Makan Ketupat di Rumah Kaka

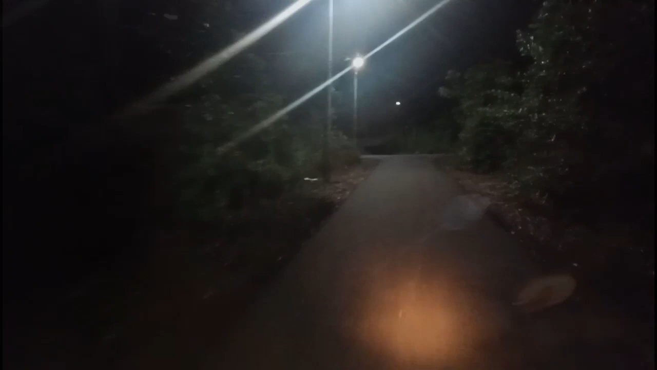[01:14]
Ini ya, kita menuju ke sana. Malam lah, kayak inilah suasananya tuh